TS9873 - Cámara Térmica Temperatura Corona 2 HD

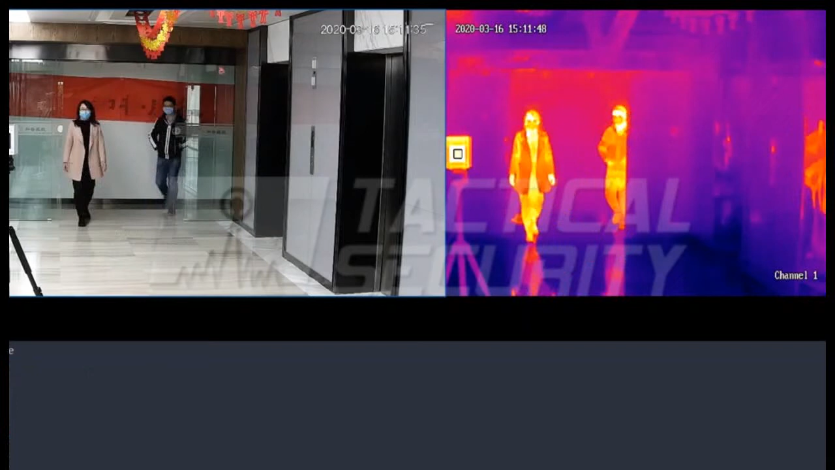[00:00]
TS-9873, la cámara térmica, temperatura Corona 2 HD, es ideal para controlar y registrar posibles casos de coronavirus o cualquier tipo de pandemia.
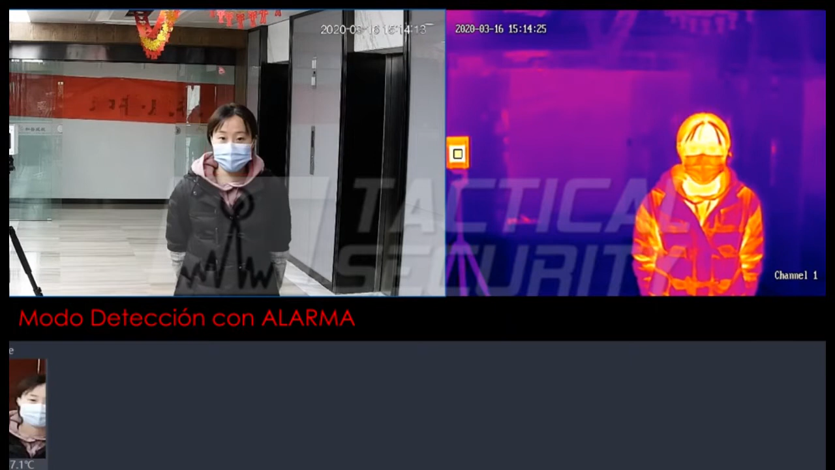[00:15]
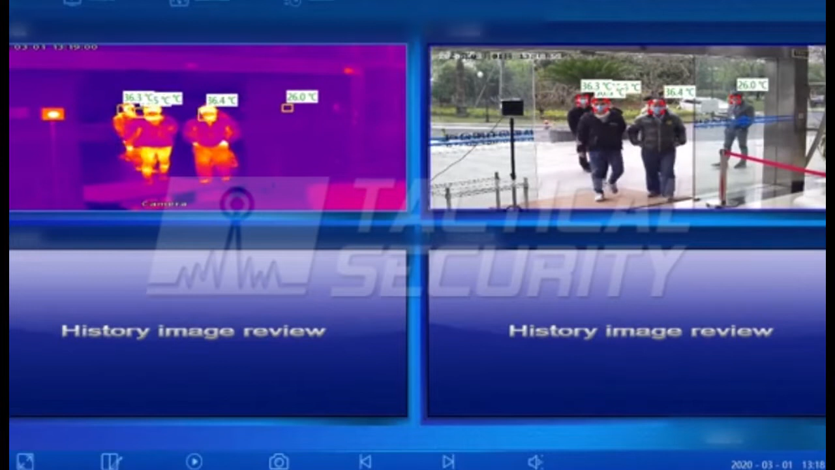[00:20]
Detecta la temperatura por encima de 37 grados o de la temperatura exacta que se desee fácilmente configurar de forma rápida y precisa, lo que la hace invaluable en sitios con alto tránsito de personas como complejos comerciales,
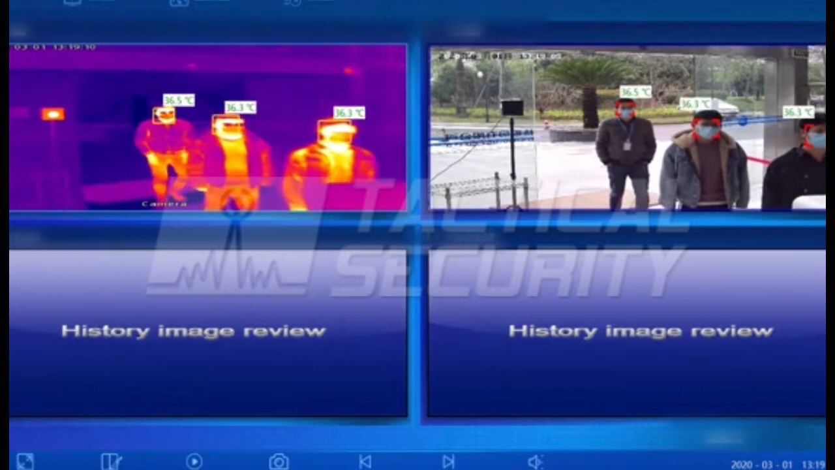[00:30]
aeropuertos,
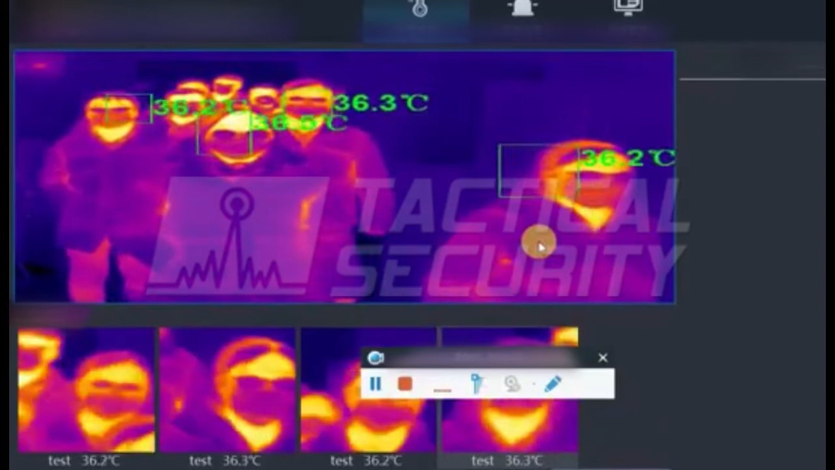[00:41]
petroleras, instalaciones militares y hospitales, entre otros.
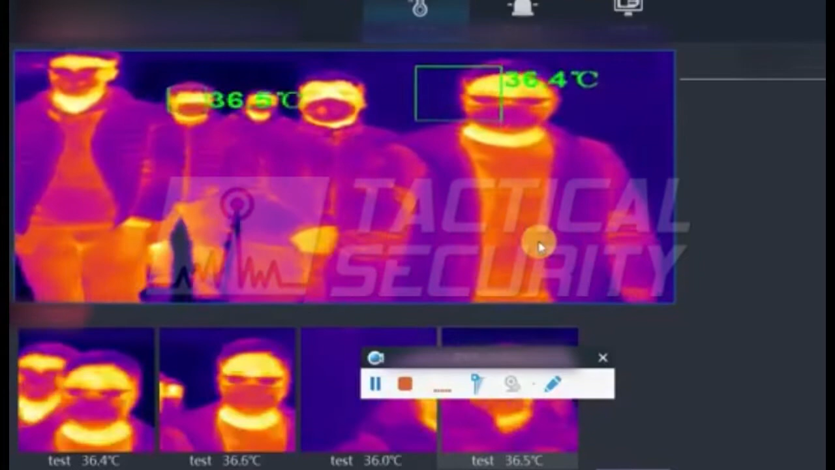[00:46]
Su algoritmo de inteligencia artificial permite detectar temperaturas por encima de lo normal,